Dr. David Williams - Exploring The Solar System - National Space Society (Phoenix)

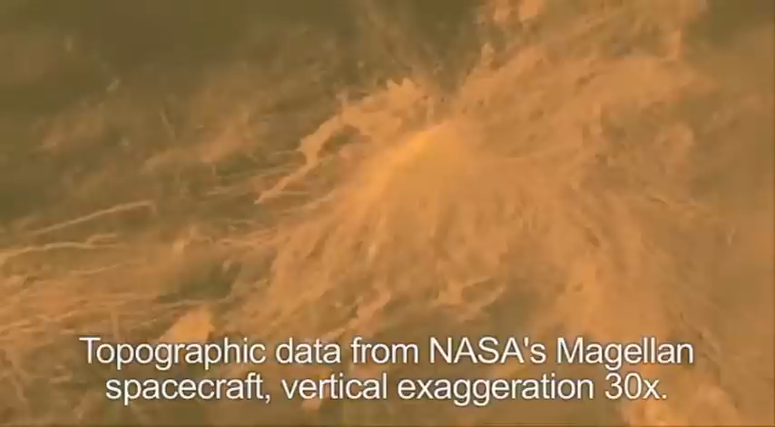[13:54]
And you can see a volcano with lava flows coming off of it. And then when they superimpose the data from Venus Express, the color data,
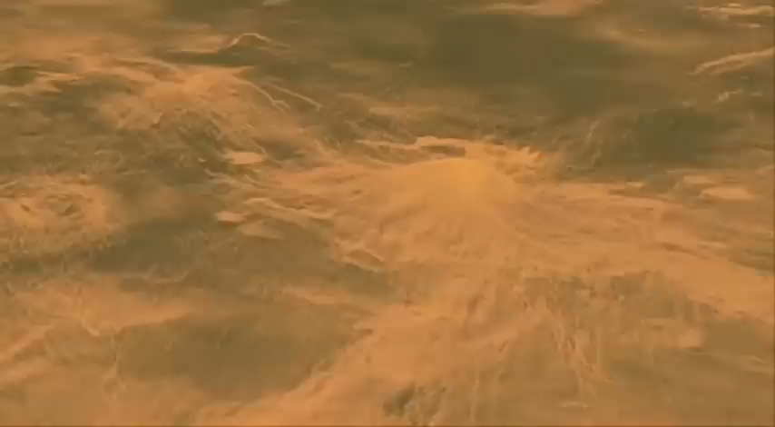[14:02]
you can see it's very bright yellows and oranges right here. And it coincides with the top of the volcano.